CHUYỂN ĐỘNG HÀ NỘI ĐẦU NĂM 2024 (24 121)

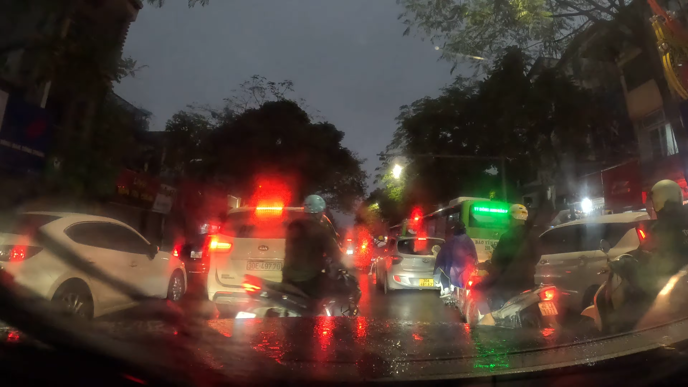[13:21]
Lối từ đại lộ Thăng Long, Trần Duy Hưng, Nguyễn Chí Thanh thì sẽ khó hơn. Ở chiều đường ngược lại, giao thông trong ngày hôm nay có thể tính là tương đối ổn. Tiếp tục với dòng phương tiện hướng về cây cầu Vĩnh Tuy ở vào thời điểm này, khi mà chúng ta đi qua khu vực khu đô thị Tham City, chúng tôi quan sát thấy là các phương tiện cũng đang rất khó khăn mới có thể qua được điểm đường này để lên với cây cầu Vĩnh Tuy.